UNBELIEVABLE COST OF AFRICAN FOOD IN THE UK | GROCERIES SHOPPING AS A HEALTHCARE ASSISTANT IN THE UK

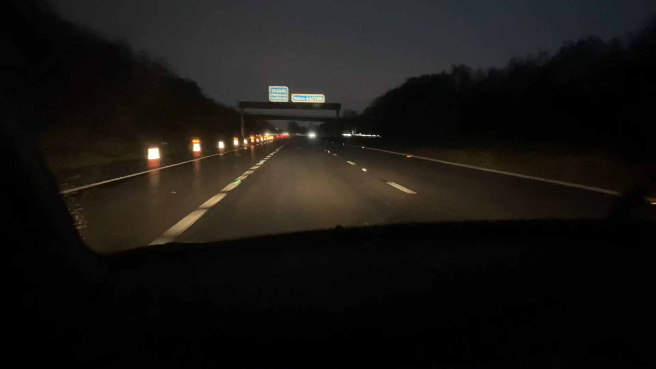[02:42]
I shall say the dog block one major road. That's why sometimes it's tiring when I go to work because I walk in another city and we pass through most of the way. Next thing, they are maintaining the road. We have to pass another journey. Is there a getting home by? Maybe our journey is supposed to be 30 minutes. It's going to be 40, 50 minutes. Because now they have blocked the major road and everybody is passing through the other road. And they have their speed limit. You know how cities can be now?